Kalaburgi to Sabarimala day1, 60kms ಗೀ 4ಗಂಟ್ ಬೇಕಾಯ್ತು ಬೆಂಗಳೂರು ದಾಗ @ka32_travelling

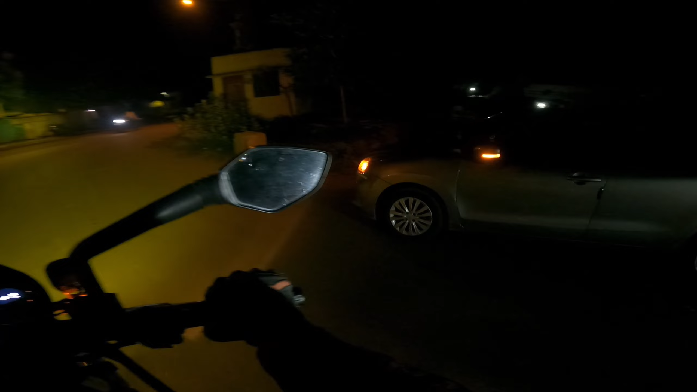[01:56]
ಸೊ ಇದು ರೈಟಿಗೆ ಬಿಜಾಪುರ್ ಹೋಗ್ತದೆ, ಹಿಂಗೆ ಲೆಫ್ಟಿಗೆ ಕಡೆಯಿಂದ ಹೋದ್ರೆ ಜೋರಿಗೆ ಹೋಗ್ತದೆ, ಜೋರಿಗೆ ಕಲಬುರಗಿ.